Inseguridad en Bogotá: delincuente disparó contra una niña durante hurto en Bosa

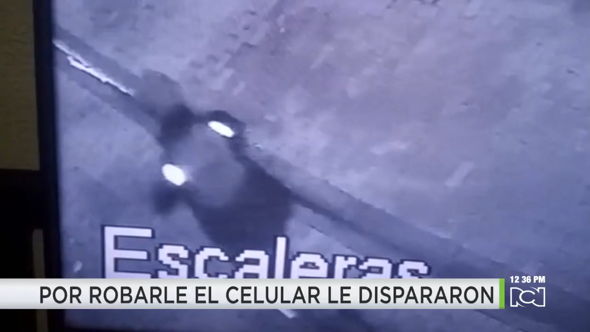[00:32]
Iba en bicicleta, llevaba overol y reflectivos, estuvo recorriendo el sector varias veces, divisó los menores, notó que la niña llevaba el celular,